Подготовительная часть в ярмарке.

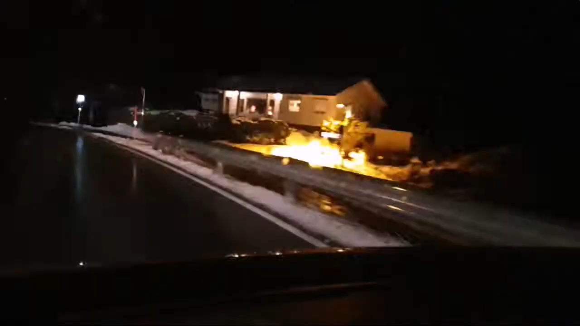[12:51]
еду и думаю я думаю настолько длинная погода сверху льет дождь внизу мокрый снег
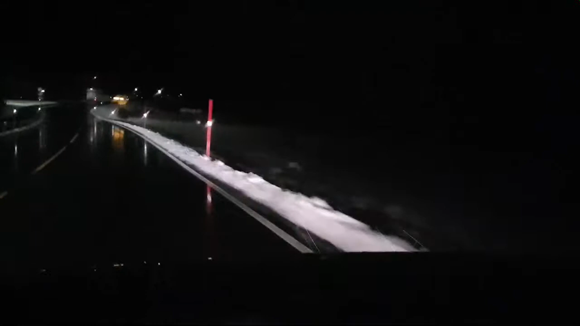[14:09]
не смею надеяться что я въеду с первого раза дома потому что такая мокрый снег очень неудачно неудобно въезжать в него сейчас посмотрим может быть может может может о
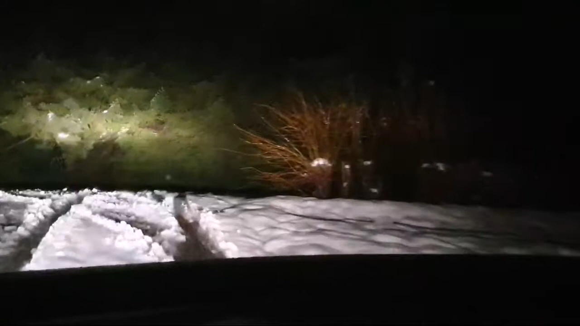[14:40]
я не смогла остановить яйца потому что в такую погоду все время катишься вниз машина проскальзывает